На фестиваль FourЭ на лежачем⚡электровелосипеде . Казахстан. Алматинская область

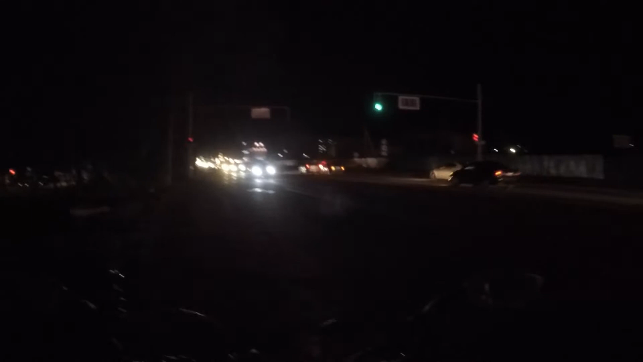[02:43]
Будет весело ехать, движняк. Дорога дурацкая, узкая, обочина вся ушатанная. Не ушатанная, кривая.